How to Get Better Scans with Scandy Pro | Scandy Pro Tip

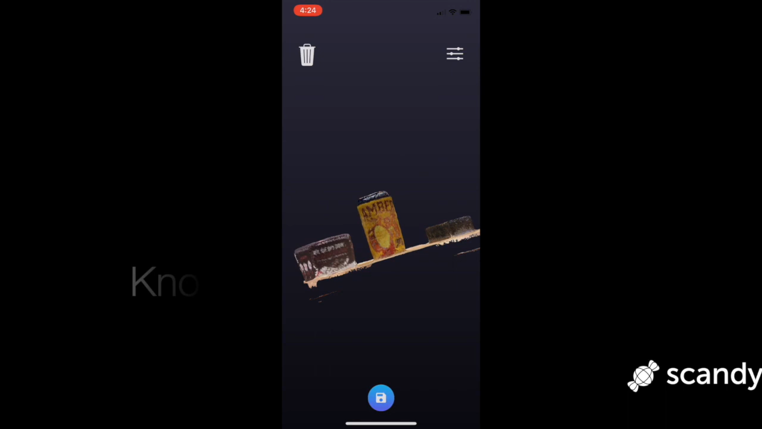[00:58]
One good way to check if the bounding box is set large enough
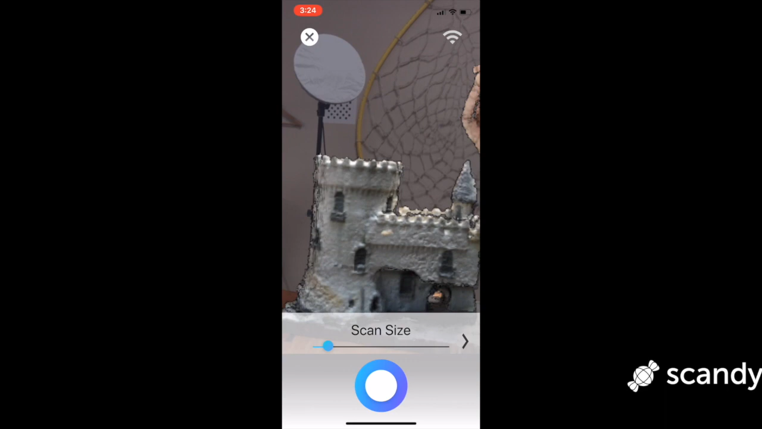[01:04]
is to wave your hand behind the object before you start scanning. Make the box larger with the slider if the hand isn't being resolved in the virtual bounding box.
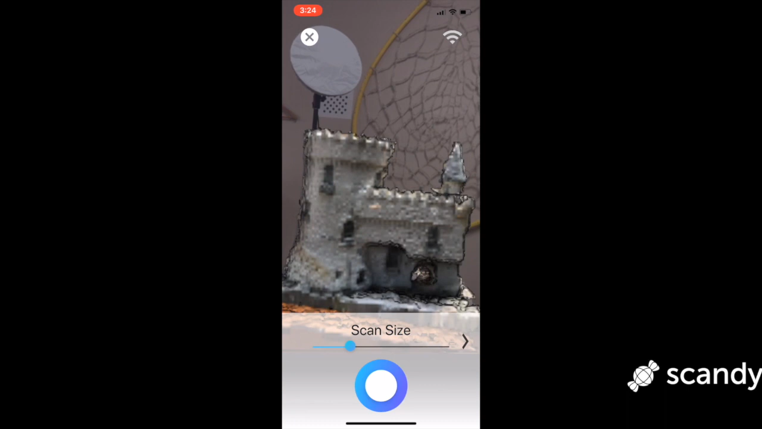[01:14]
In order to capture as much detail as possible, keep the bounding box only as large as you need it.
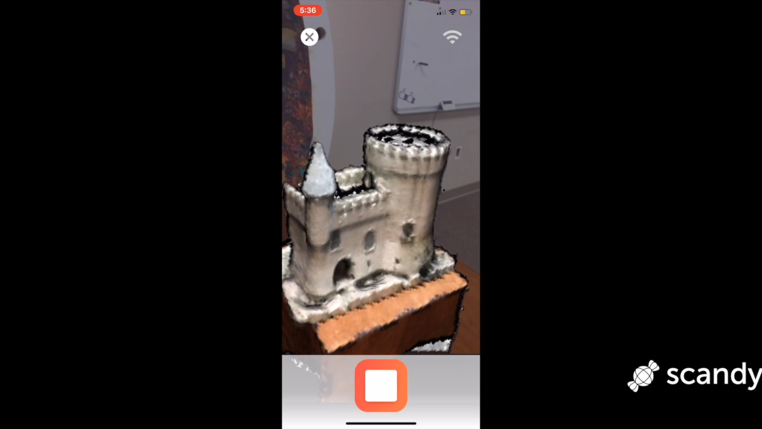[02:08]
If you do see the scan object in the viewfinder start to move around a lot, it means the phone has lost tracking.